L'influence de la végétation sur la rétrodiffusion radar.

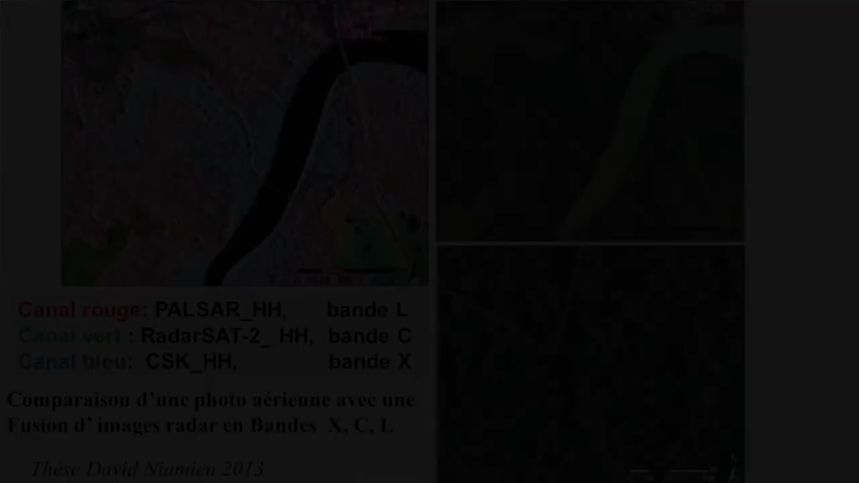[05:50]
Ici, on a une composition multifréquence également sur cette zone de forêt, de mangrove, que l'on peut comparer avec des photos aériennes à droite. Et on s'aperçoit donc qu'une composition colorée simple en trois bandes spectrales